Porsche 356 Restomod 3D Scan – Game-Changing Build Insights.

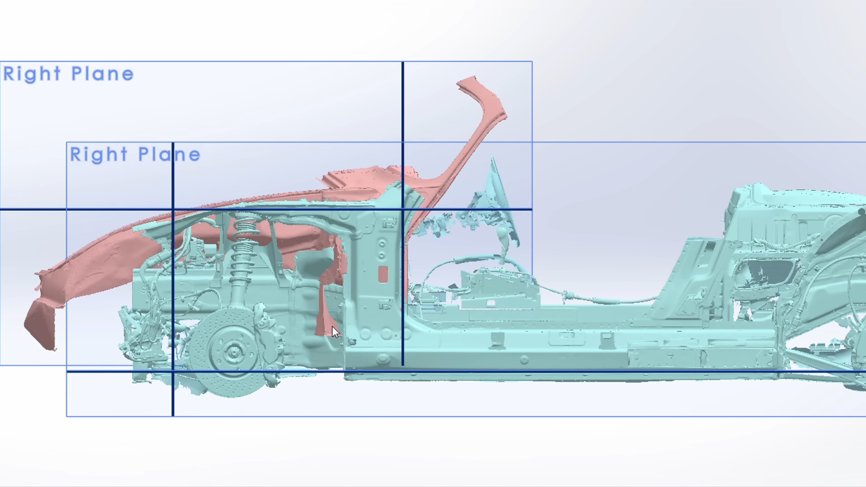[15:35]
And then where we're going to come in and cut this A pillar here,
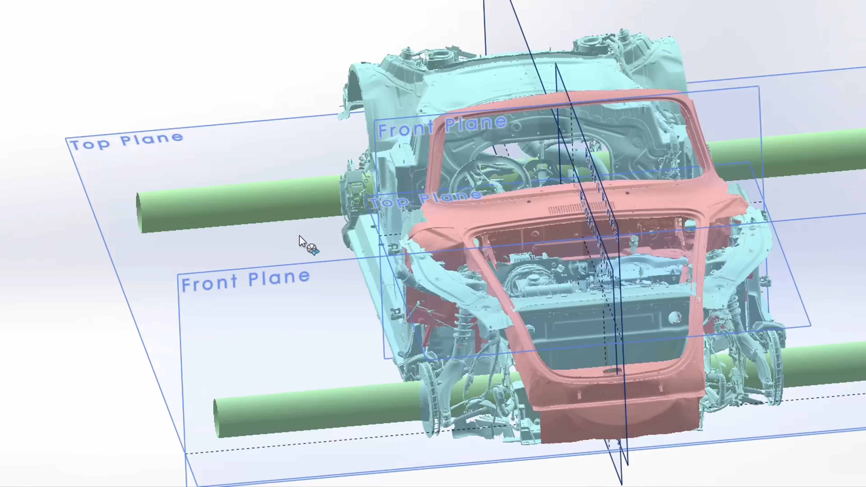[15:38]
you can see we've stripped out a whole bunch of the sill and the rocker off the side of the 718, which I want to talk about a little bit more in a second.
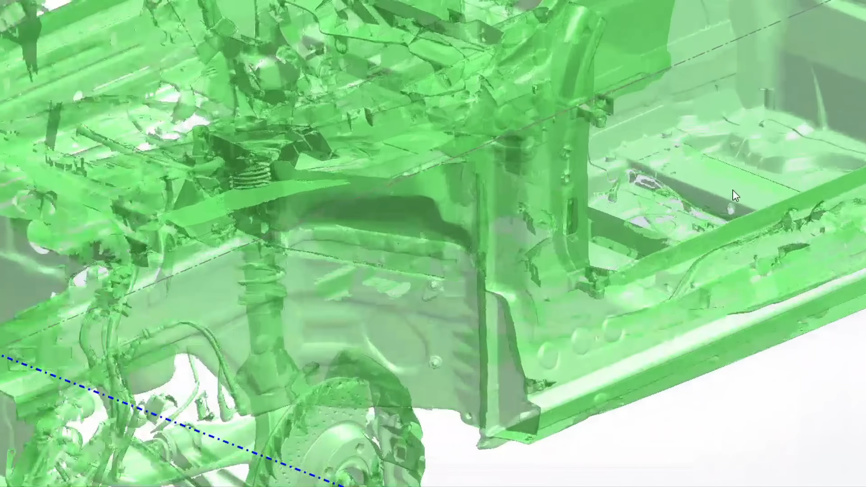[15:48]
A pillar the two bodies will join together and integrate.
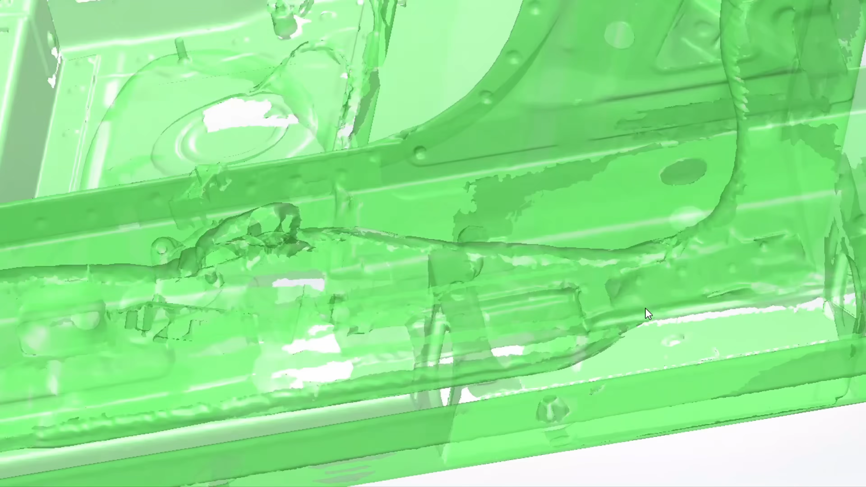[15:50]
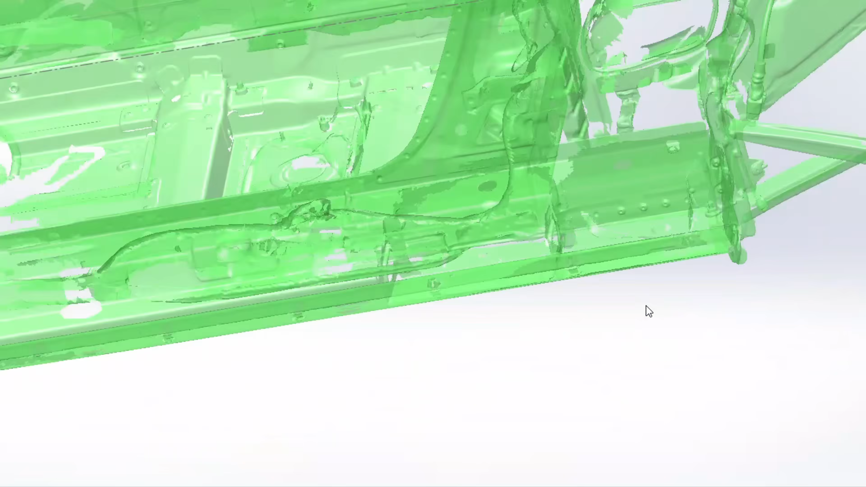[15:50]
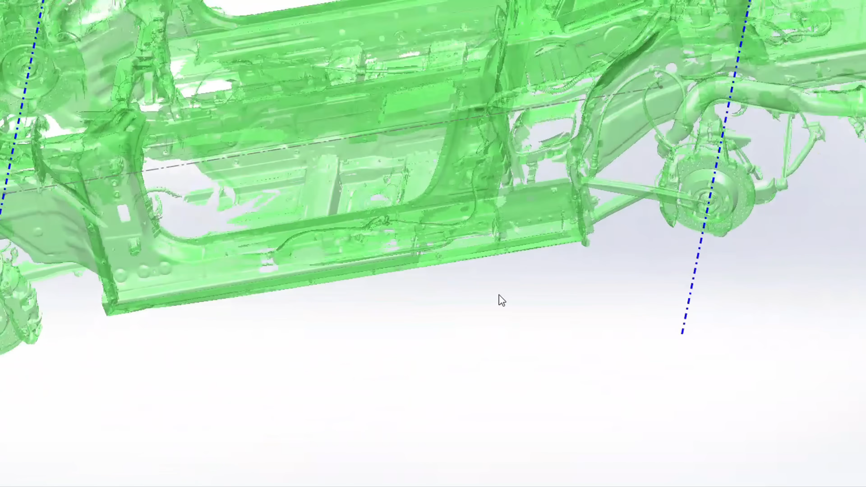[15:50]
There's a seam halfway across the firewall, which will come through the bottom of the A pillar.
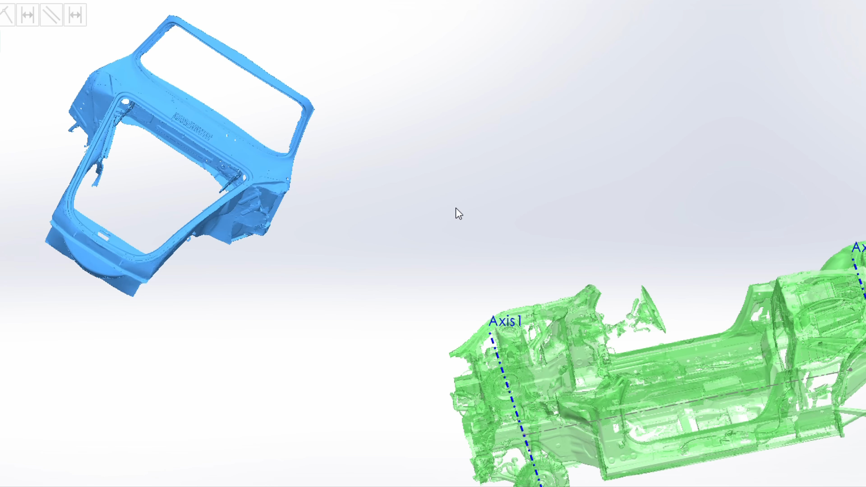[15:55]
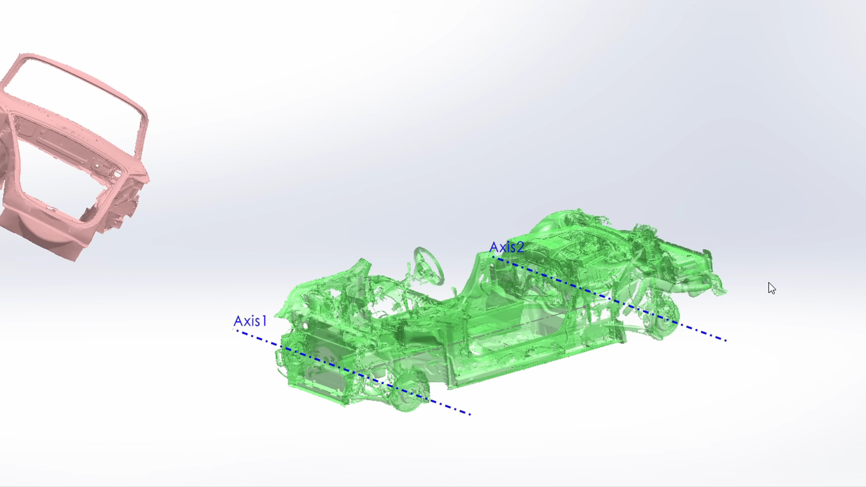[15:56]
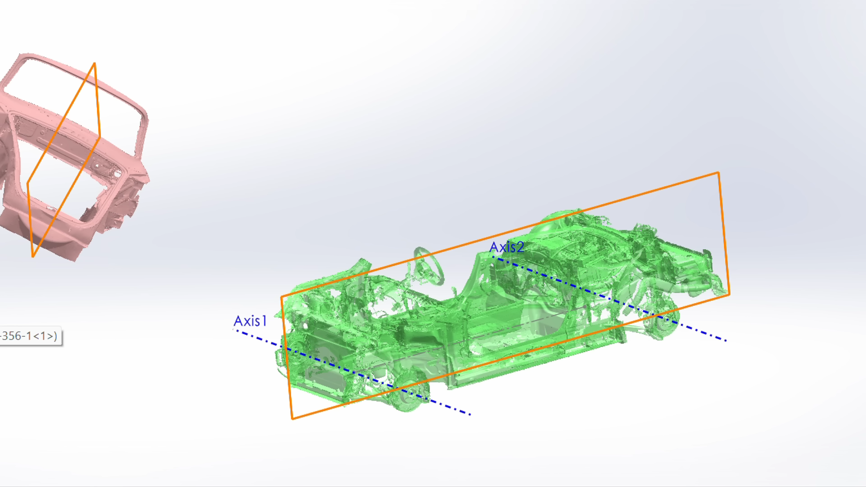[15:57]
And it's going to give us this great way to find the intersection point.
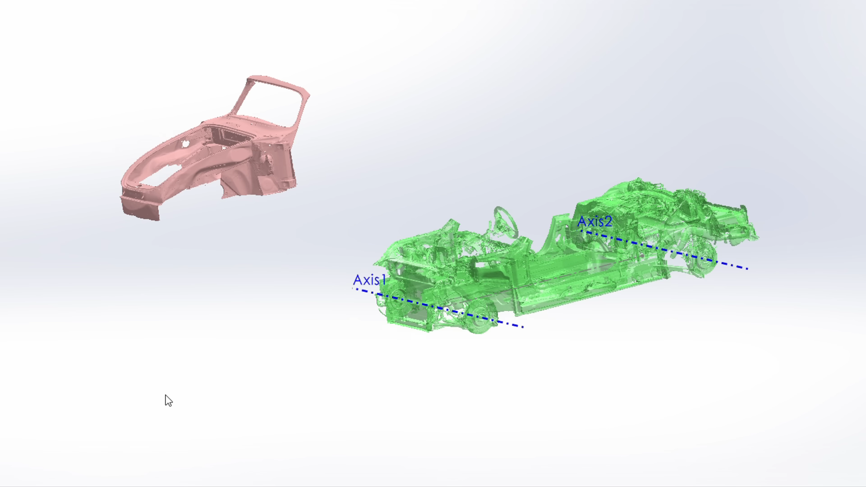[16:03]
And, you know, we might even have a shot at fabricating or designing the sheet metal where the two intersect. We might have a shot at doing that in 3D.
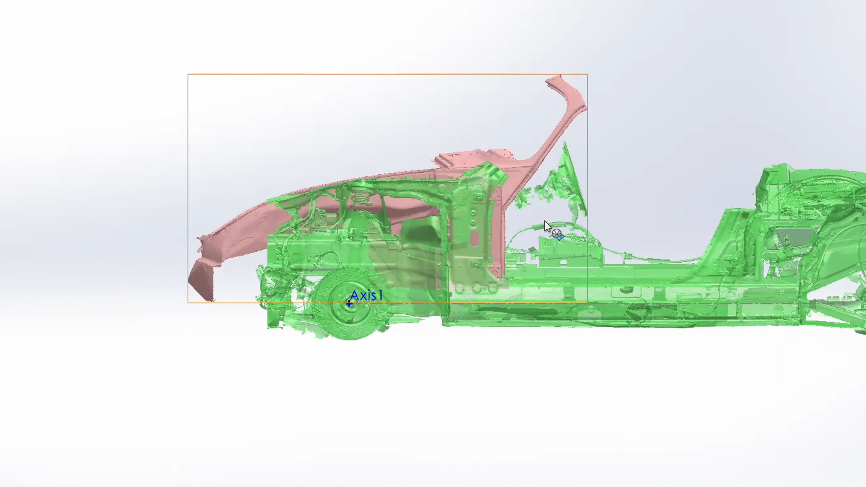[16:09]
We're going to have to learn some 3D modeling, but I'm pretty excited by that.
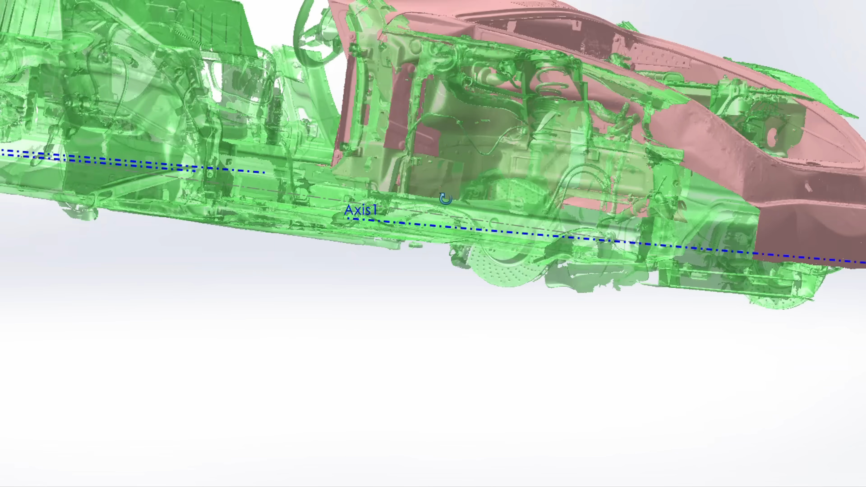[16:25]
We can really start to get into it and fine tune some measurements and figure out how these two things are going to join together.